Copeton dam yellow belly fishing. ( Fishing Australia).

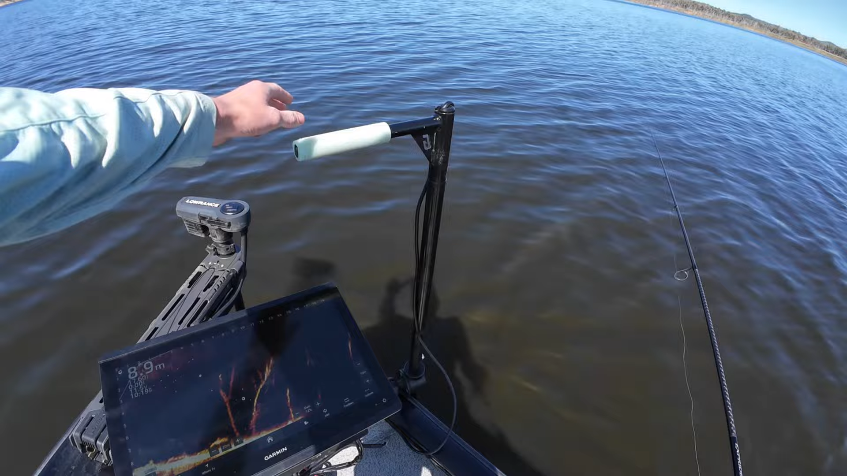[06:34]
We'll catch 50 fish if we catch enough of them.
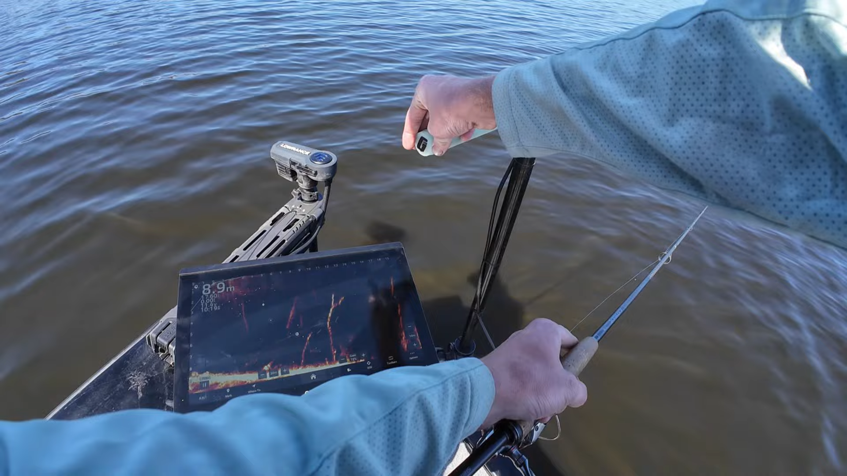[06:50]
On screen: depth 8.9 m
You scared every single fish. That'll be off him. That'll be to the left of him. Said what? That is. He's just moving. It's alright, I'm moving with him.
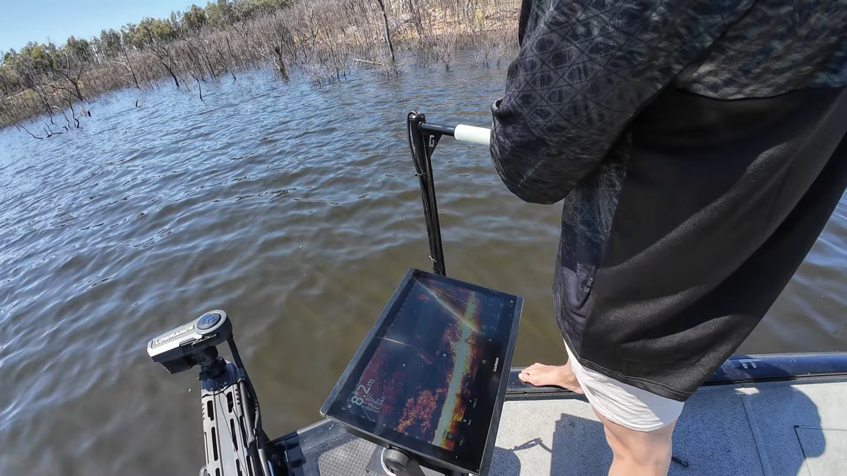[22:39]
Bro, that's big a meter fish. Cod. Chase me 2.34. That's a big fish. What's he doing? Get him there, because if he's following me, he'll eat you.